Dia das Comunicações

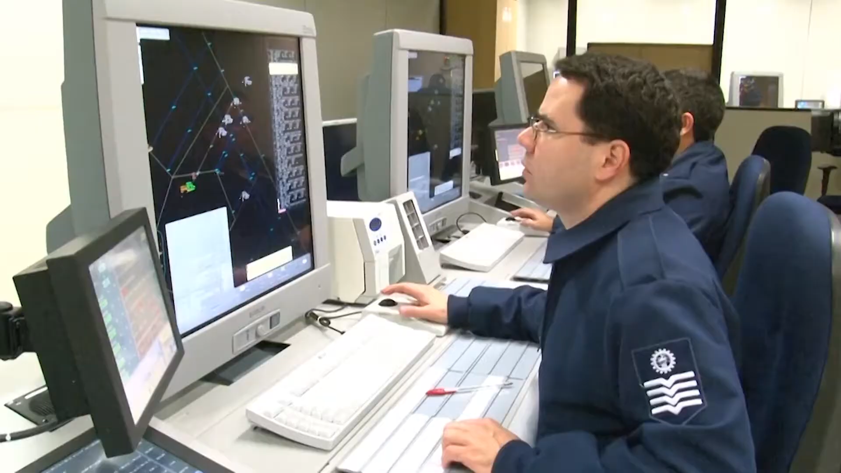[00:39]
O Departamento de Controle do Espaço Aéreo dispõe de modernos sistemas de comunicações,
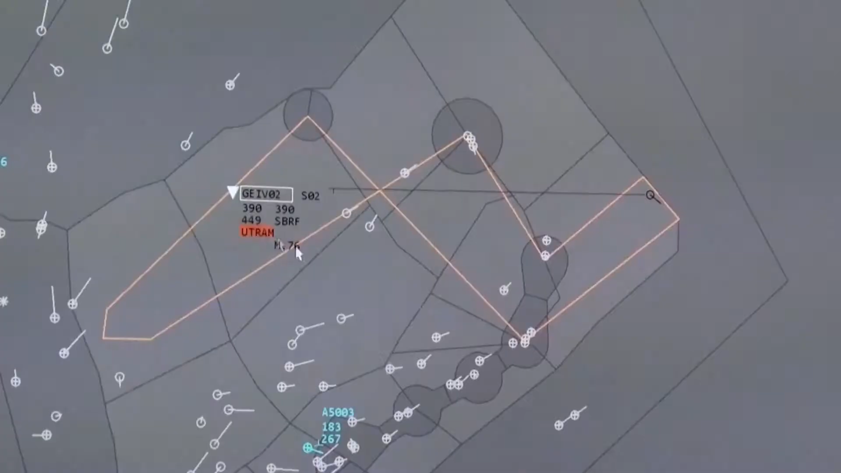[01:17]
entre controladores e pilotos por meio de enlace de dados,